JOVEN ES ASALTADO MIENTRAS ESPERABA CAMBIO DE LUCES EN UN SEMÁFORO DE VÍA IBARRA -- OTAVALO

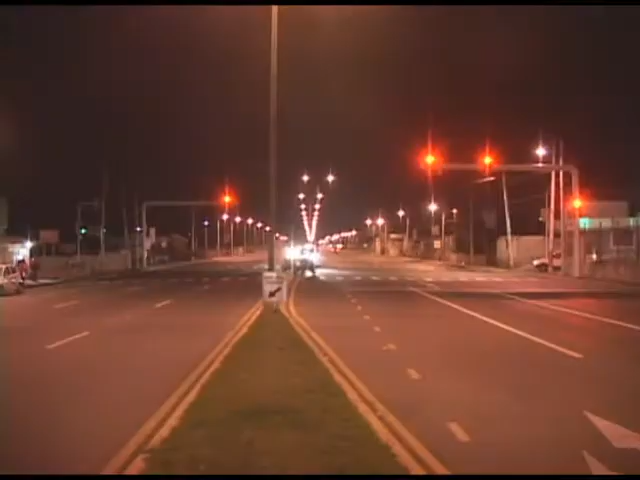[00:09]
este ciudadano ibarreño de 28 años fue asaltado en este semáforo en el ingreso a Natabuela mientras esperaba en su